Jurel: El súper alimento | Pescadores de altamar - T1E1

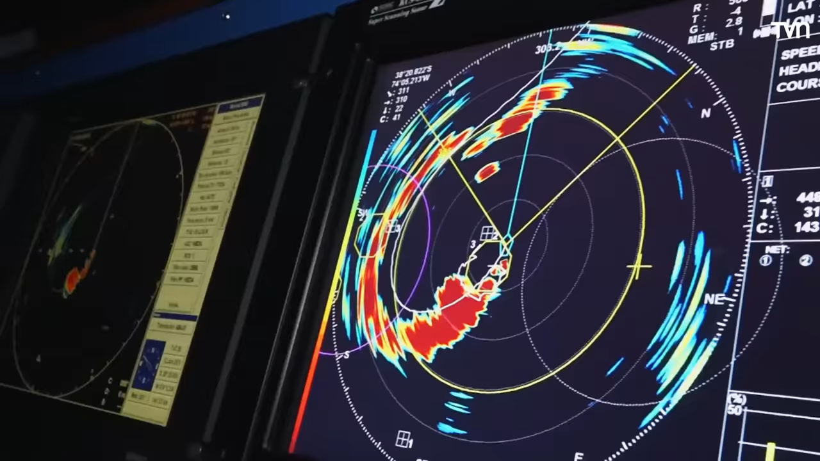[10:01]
Esto es Jurel. Eso rojo es Jurel. Sí, eso.
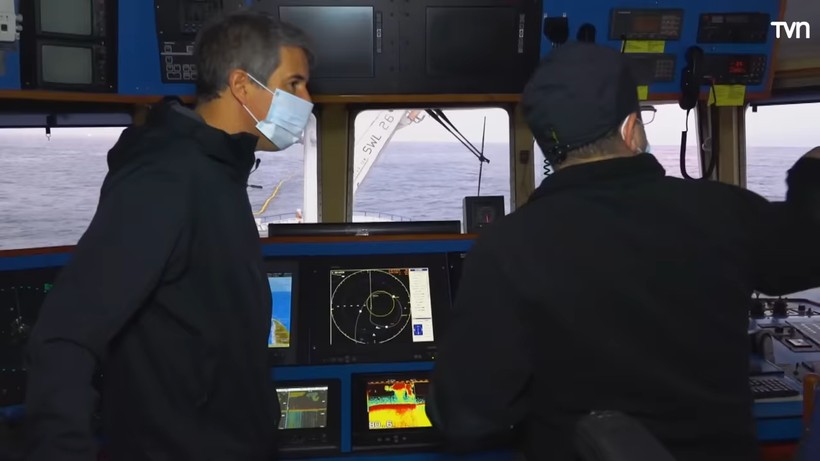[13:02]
y me quedó muy atrás.
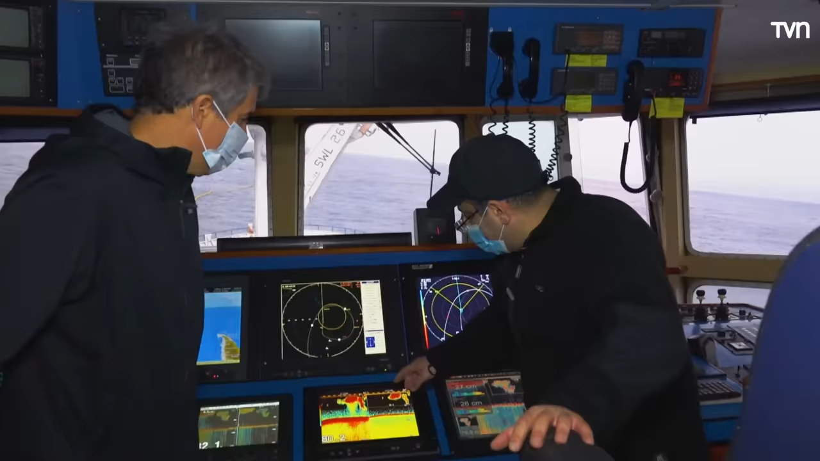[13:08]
Pero ahora, si tú ves, está marcando, quiere decir que viene entrando de afuera para adentro. Ahora ya quedó el cable de galón, se llama cable de galón,
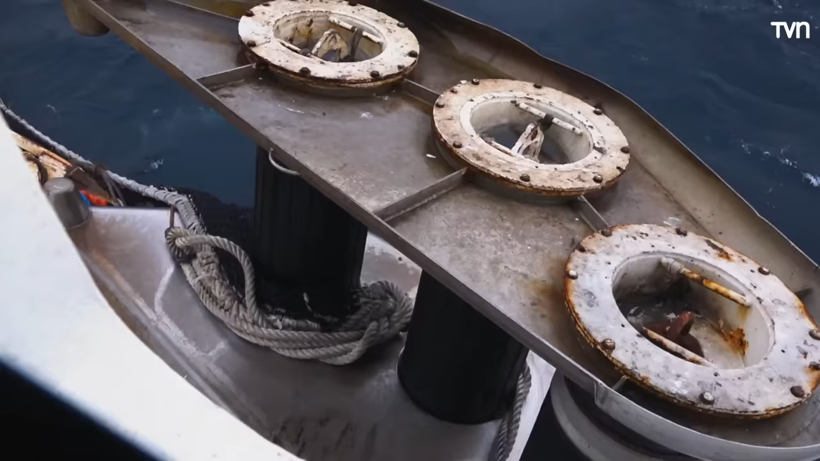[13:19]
quedó fuera y vamos subiendo la red, la cola.
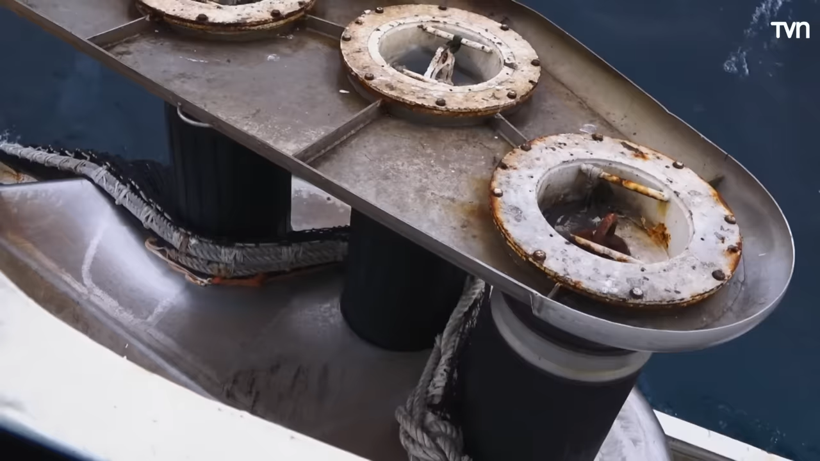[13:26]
Y de ahí procedemos a activar la red completa, más o menos una maniobra que dura ahora, y ahí vamos a ver si esa mancha que vimos,
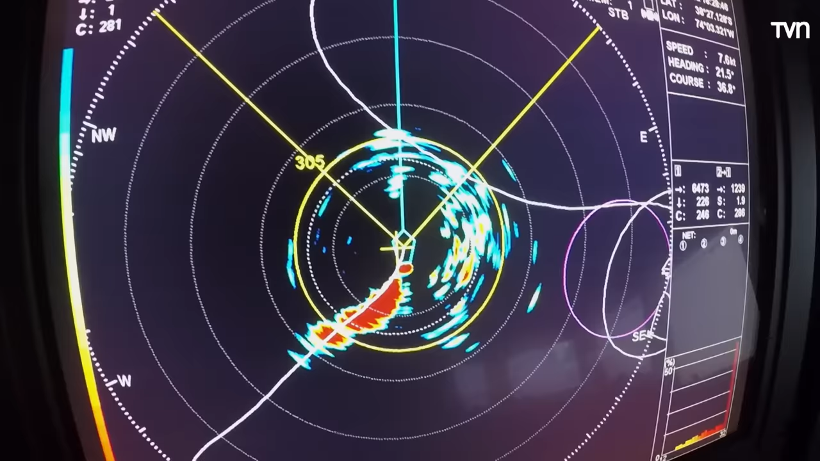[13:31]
ese cardumen, debería estar adentro, según mi experiencia.
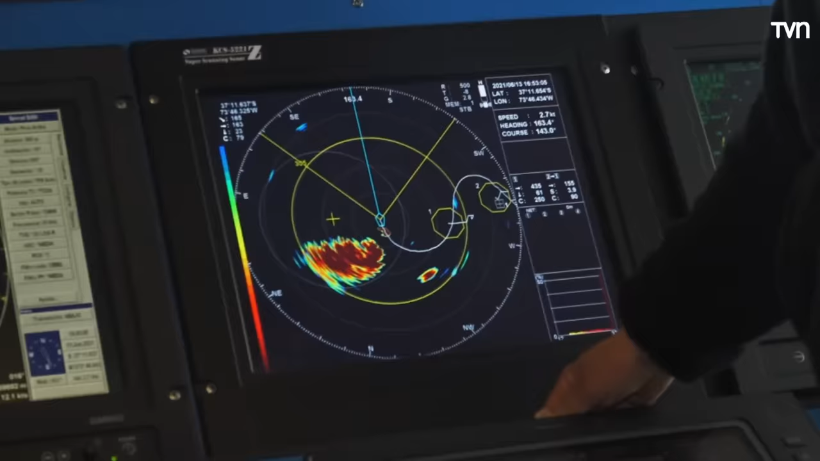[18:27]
De la quilla del barco, son 12 metros hacia
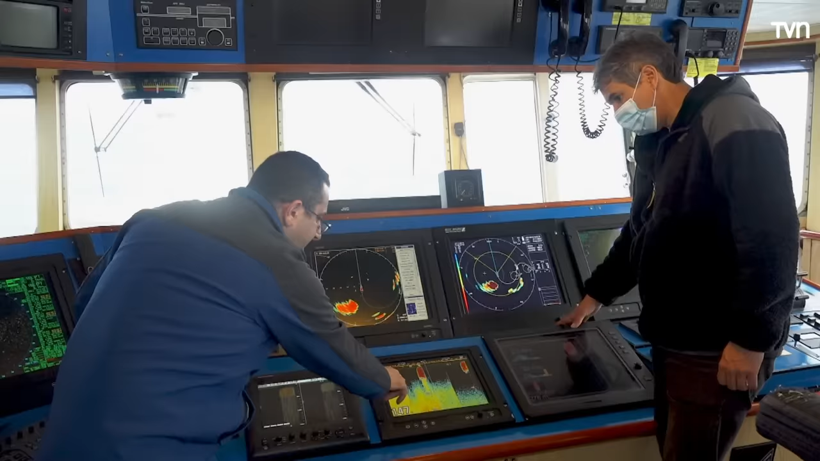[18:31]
abajo, que llega a los 50 metros. Por lo tanto, lleva mucha cantidad de pesca.